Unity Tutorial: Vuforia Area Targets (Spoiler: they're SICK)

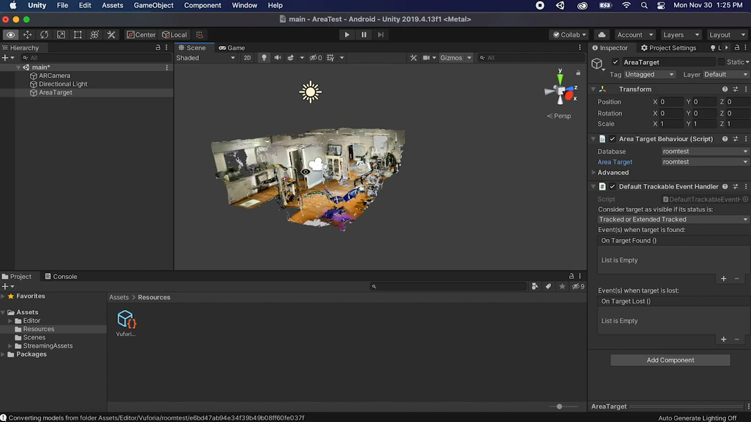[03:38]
What I think is so cool about this is now you have the scan you can just put whatever objects animations you can write
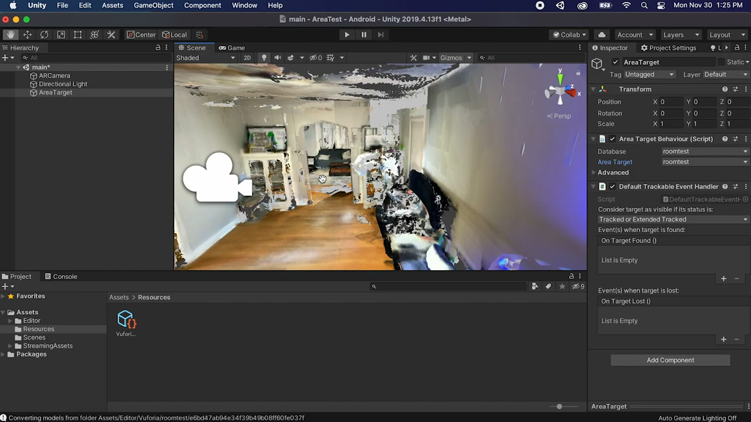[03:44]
code to control objects you can do whatever you want inside a literal scan of the area I think this is just like a great amazing tool for prototyping.
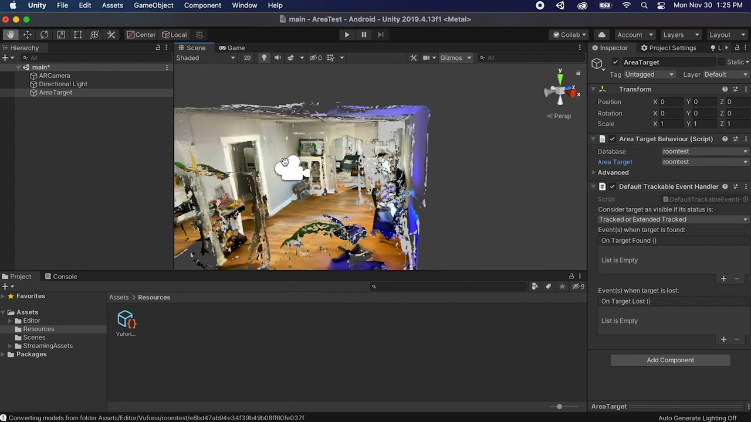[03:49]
So what we can do if we want to add stuff is right click here just create an empty game object let's just call it parent
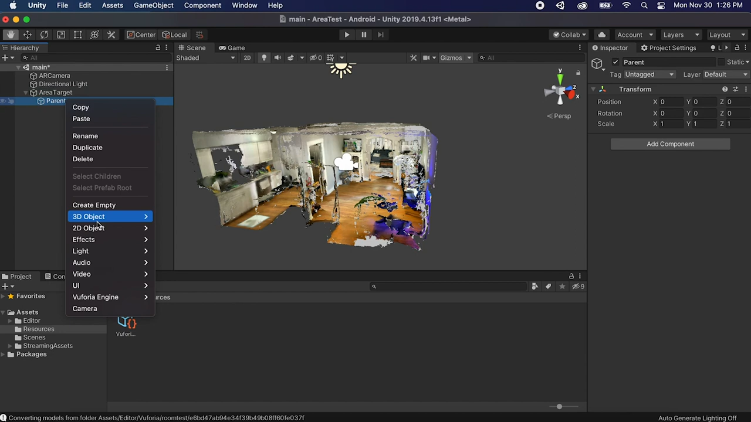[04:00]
now we can right click and let's say grab a cube now we can literally put this cube wherever we want and it will show up there once you open the device and it localizes.